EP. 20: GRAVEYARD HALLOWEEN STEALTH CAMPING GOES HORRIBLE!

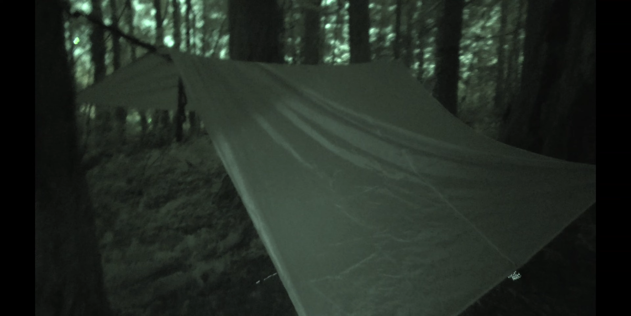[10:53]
Okay. Infrared mode is working great. So, that's what we're going to be working with tonight is infrared mode. I'm going to supplement with additional lighting.
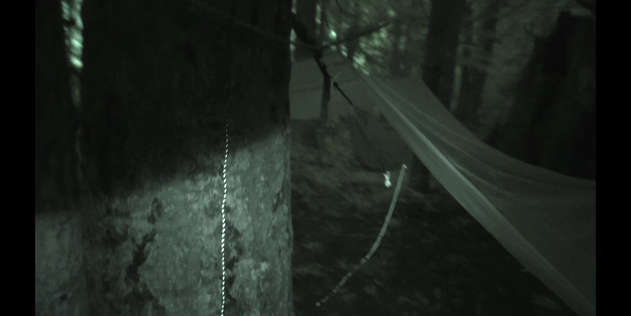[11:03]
There's our camp. And we're going to go off to the karaoke bar and have some fun. There's the houses over there.
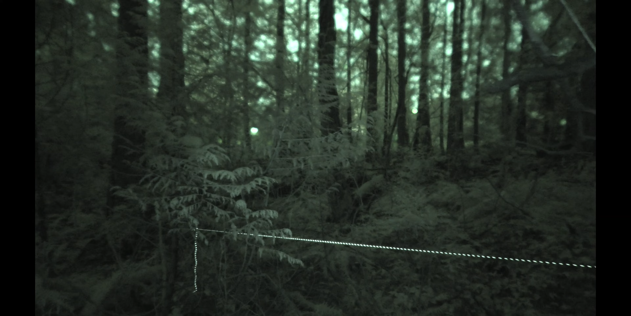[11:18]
See you guys in a bit. We're in there. There's an opening right here.